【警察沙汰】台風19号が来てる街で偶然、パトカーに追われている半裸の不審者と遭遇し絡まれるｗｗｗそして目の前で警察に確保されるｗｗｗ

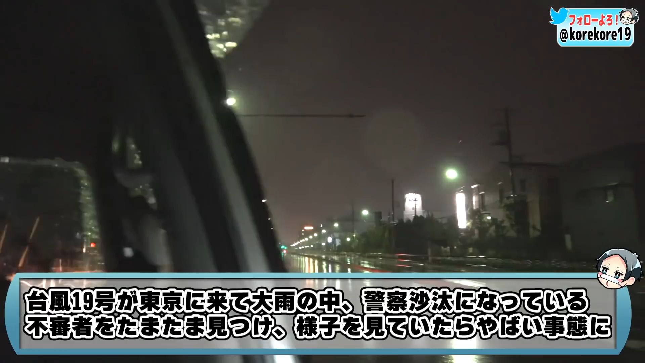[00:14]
え、なになに?なんか警察から走って逃げてる人いた?なにあれ?どうなってんの?え、なんすかなんすか?